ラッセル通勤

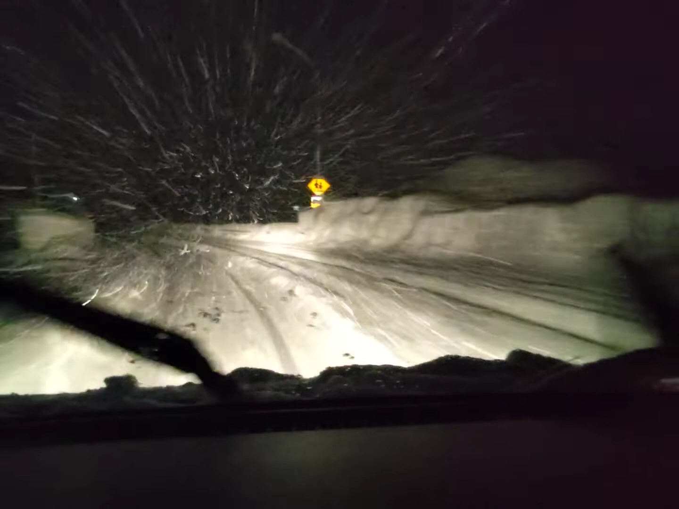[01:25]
しかしなぁ、入り日寄せ橋、最近真っ暗、ライトがつきません。